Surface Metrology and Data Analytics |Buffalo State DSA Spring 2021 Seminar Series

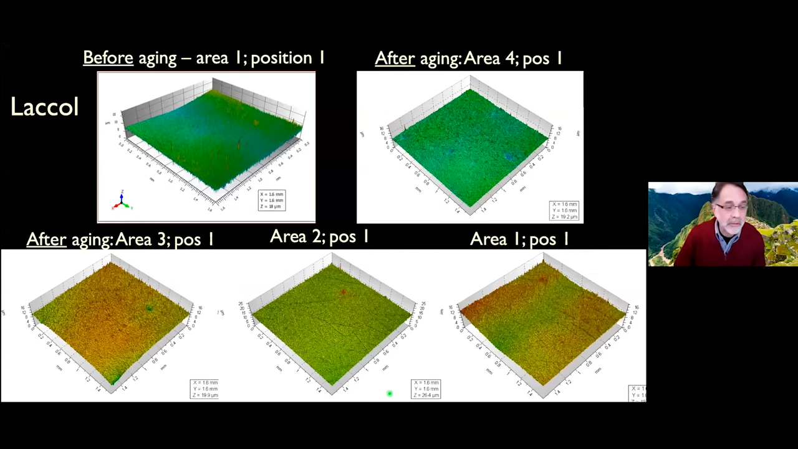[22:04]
Here you can actually see the ridges as being above the overall surface and here as well. Okay, so this is like all the unaged versus the aged, four, three, two, one.
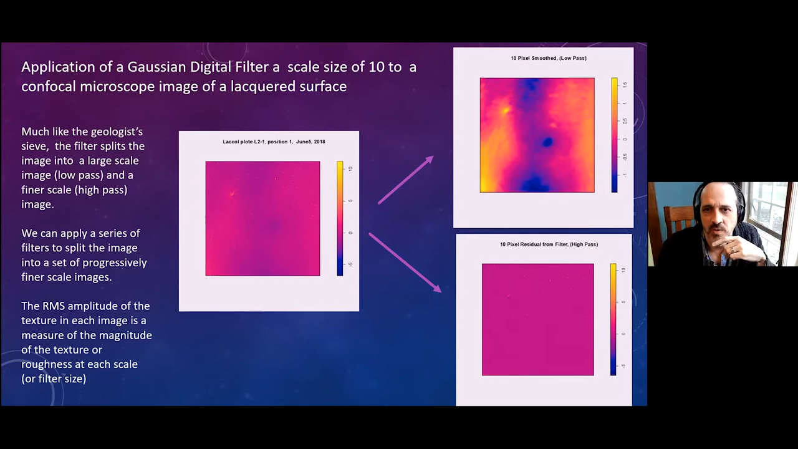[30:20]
So we can, once we've got the 10 pixel residuals here, the lower image, we can filter that again, maybe with eight or nine pixels and so on. And so we can extract out a series of these. And so that's exactly what we do. And so what you're seeing here are plots of the RMS amplitude.